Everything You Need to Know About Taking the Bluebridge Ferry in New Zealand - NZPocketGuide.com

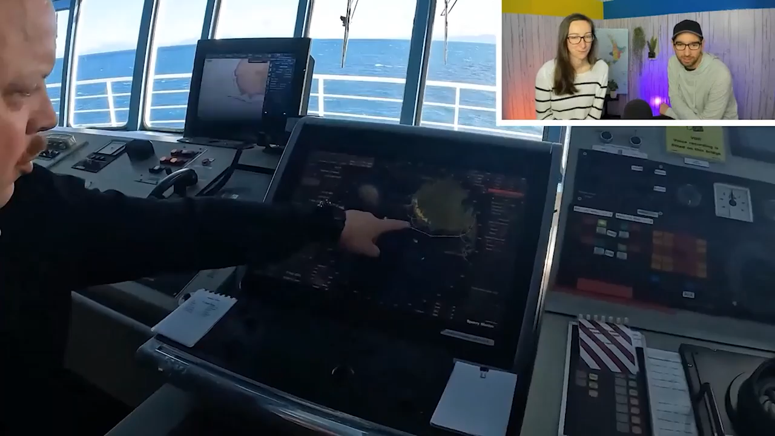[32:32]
um it's obviously very hard to film these kind of things but yeah he's showing us how they map the route and how they have to deviate at times when there's another ship um you know around and uh yeah it's kind of uh it's